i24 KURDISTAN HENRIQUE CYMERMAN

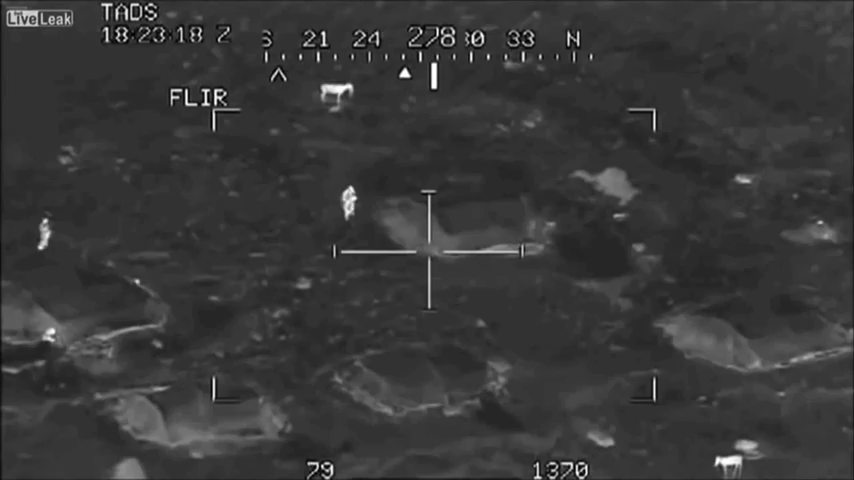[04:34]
Enemy fighters inside, they're all armed. They receive great support from the US drones,
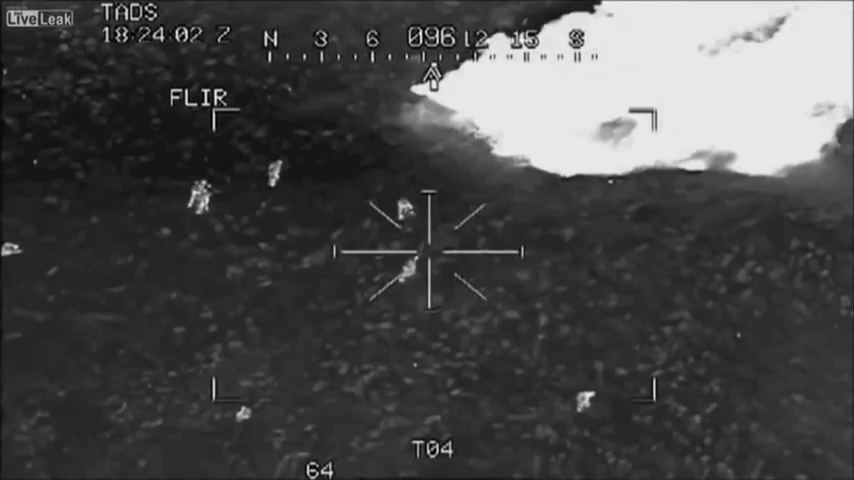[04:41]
as well as helicopters belonging to the American, English and Jordanian forces,